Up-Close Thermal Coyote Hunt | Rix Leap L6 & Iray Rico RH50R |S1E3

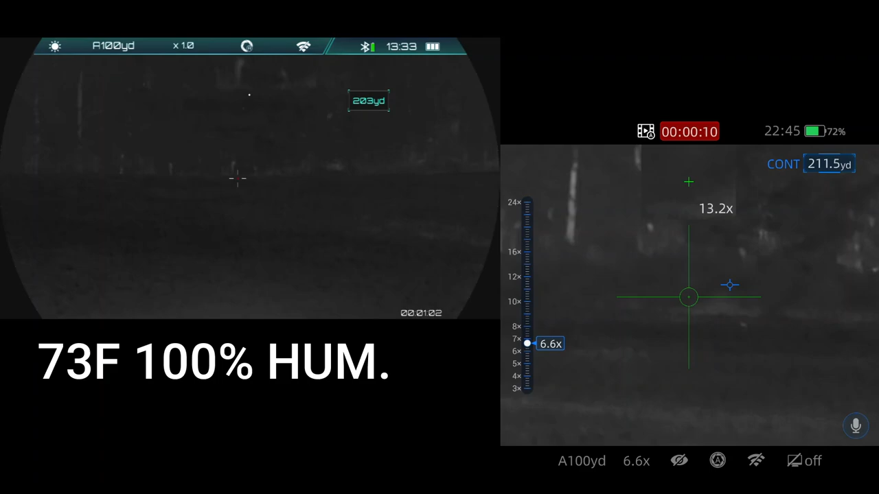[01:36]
Did you get yours? No. Where'd he go?
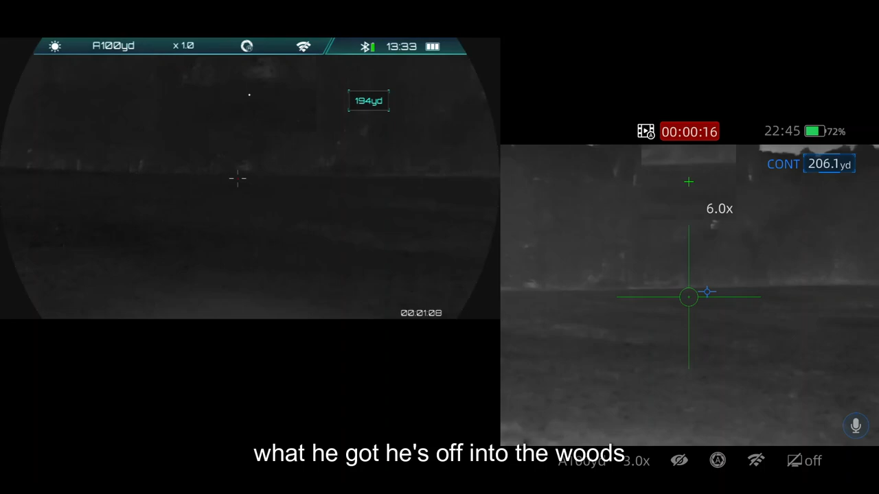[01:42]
He was off into the woods. He was still running. Did you get yours? No. Fuck. Well I thought I hit him. No. Fuck. No. No.